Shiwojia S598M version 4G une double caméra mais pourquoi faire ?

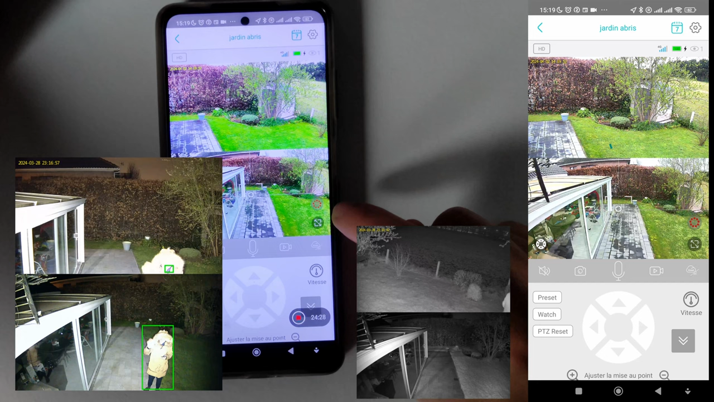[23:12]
Ici, vous voyez ici. Le petit point, ici, donc là, quand je mets éclairage, ça veut dire que la nuit, les spots vont s'allumer, donc vont s'éclairer. Donc, la nuit, la caméra va filmer en mode couleur. Et ici, avec ces petits points rouges, la caméra va filmer en infrarouge.
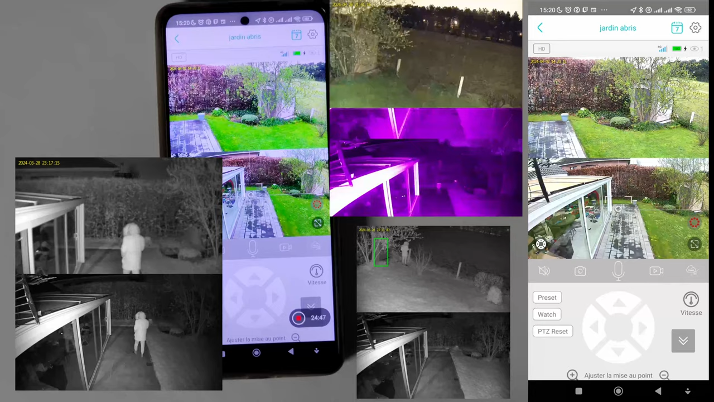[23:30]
Donc, il n'y a pas le mode automatique entre le choix infrarouge et le mode couleur. Sur la caméra,
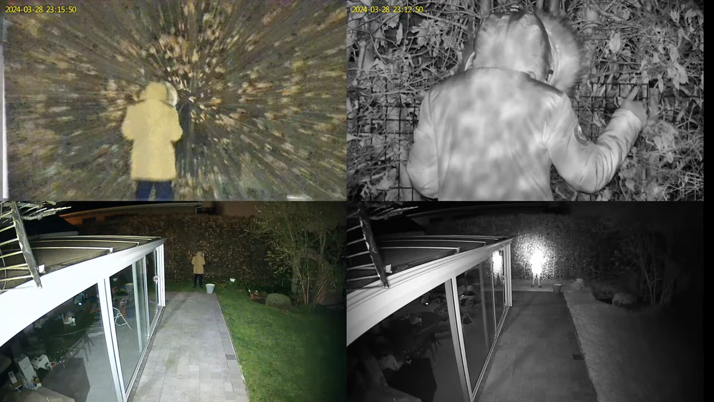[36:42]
L'image est nette, rien à voir avec un zoom numérique, où là, on aura une image pixelisée. Pour info, la caméra possède également un zoom numérique jusqu'à 4 fois.